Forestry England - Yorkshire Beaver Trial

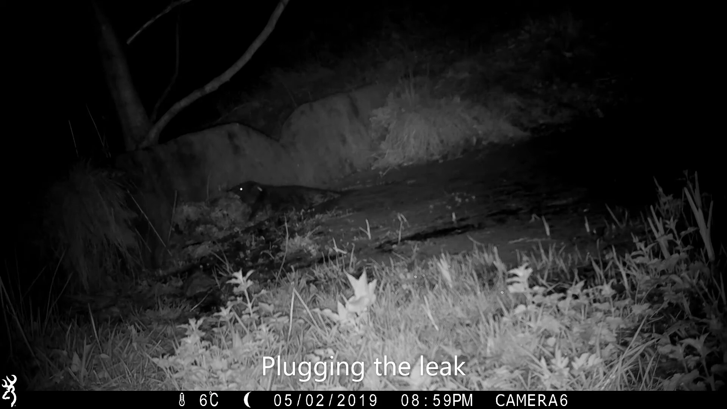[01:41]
The two beavers quickly made the site their home and began to demonstrate what fantastic ecosystem engineers these creatures are. They set to work straight away plugging the leeks in the top pond and damming the bottom pond to raise the water levels by over a metre.
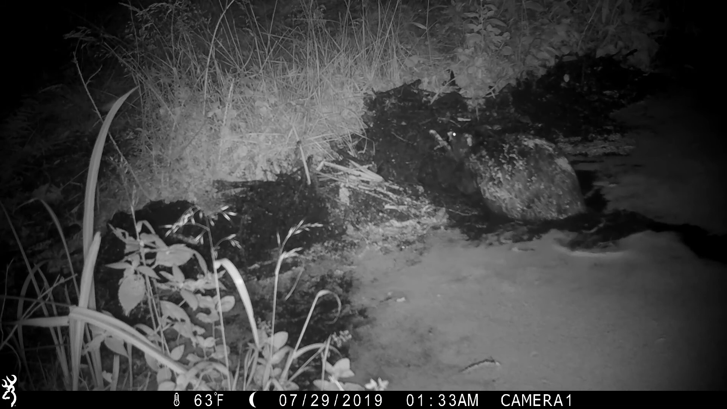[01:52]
Beavers move much more efficiently in water than on land. They are perfectly designed for a semi-aquatic lifestyle with their paddled tail,
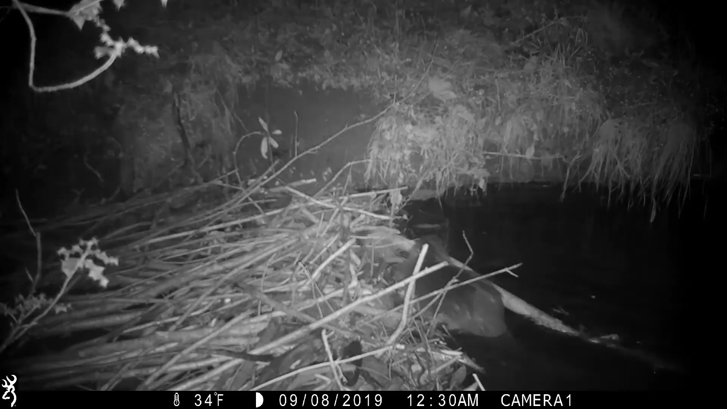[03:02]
In addition to their work on the pond the beavers have built a large dam in the river which is now almost two metres tall.
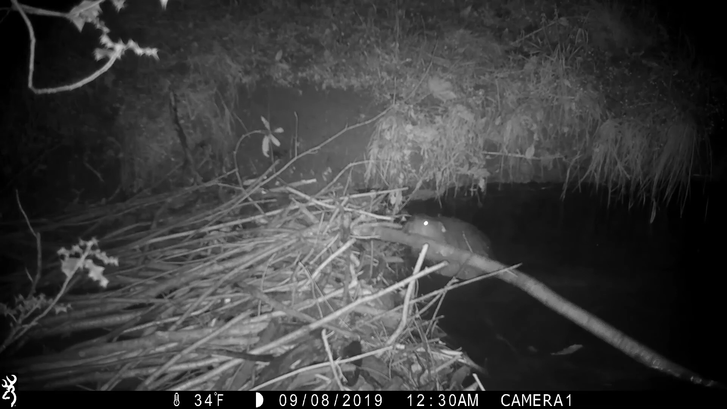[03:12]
The dam is made from logs, sticks and stones and is packed with earth, silt and leaves. Some of the willow sticks used in the dam have begun to grow to make it into a living structure and they've transplanted irises all along the top. As these plants grow their roots will help to reinforce the dam.